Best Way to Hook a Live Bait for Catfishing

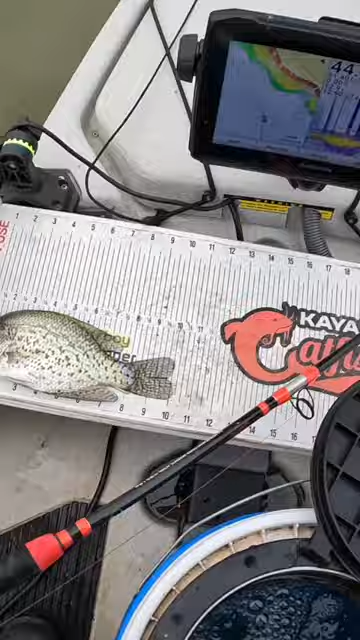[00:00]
well there's that crappie on the measuring board for all you wannabe game wardens that police my channel